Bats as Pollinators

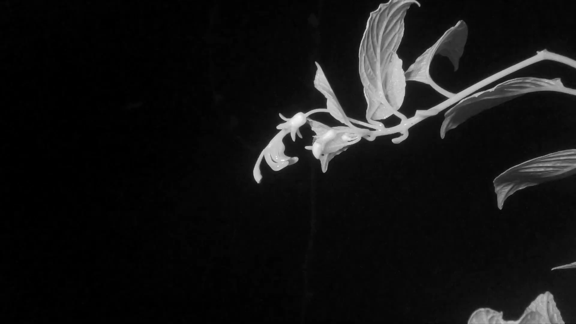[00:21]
Plants that depend on bats for pollination usually have flowers that are green or pale,
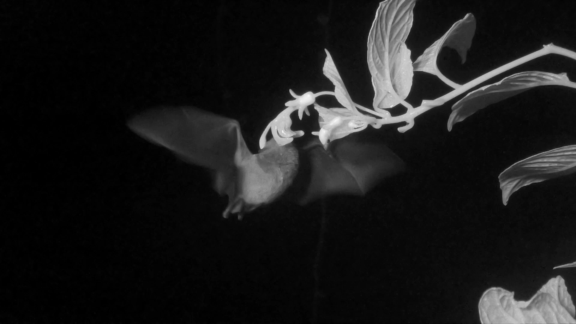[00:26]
but they do have a strong smell, usually not pleasant.
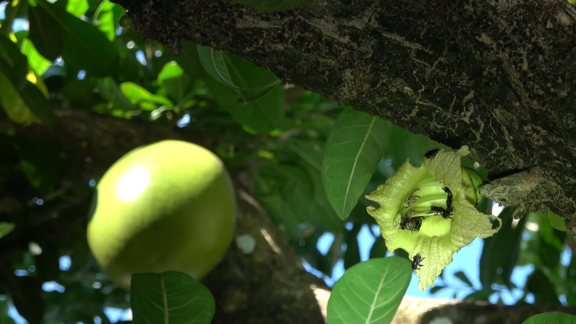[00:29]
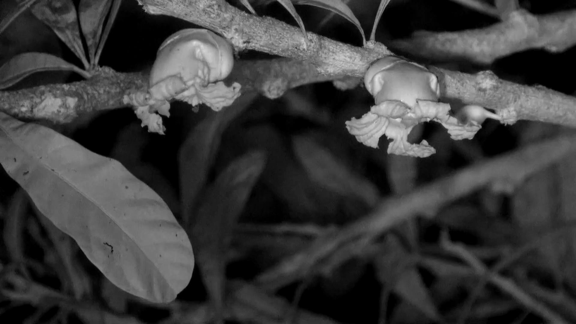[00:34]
These flowers produce nectar late in the day and into the night, and their flowers open after dark.
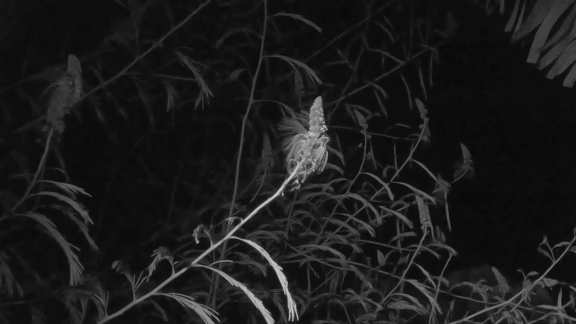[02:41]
Here a bat grabs an insect before going in for some nectar. Depending on the flower, pollen can be placed on the bat's head, as in this case, or on its nose,
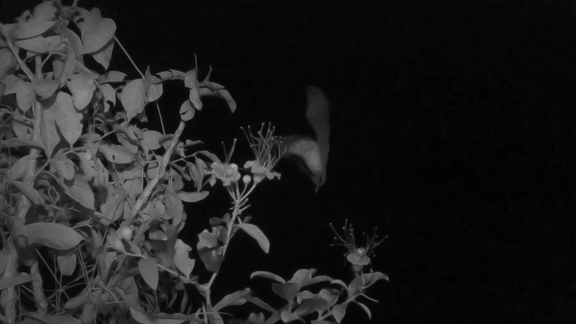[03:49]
Bats fly really fast in real time, so generally one hardly sees what's happening.
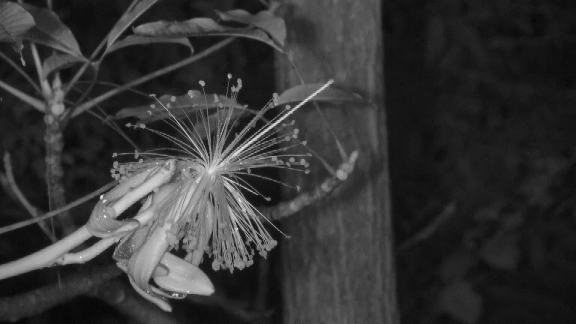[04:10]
The bat has to feed many times before it goes in at the right angle to press the stigma against its pollen-covered chest.
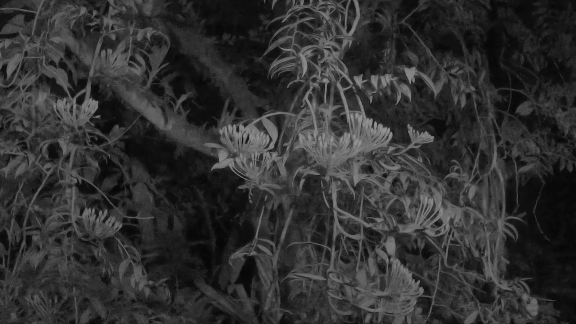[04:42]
They also check out the flowers for nectar too.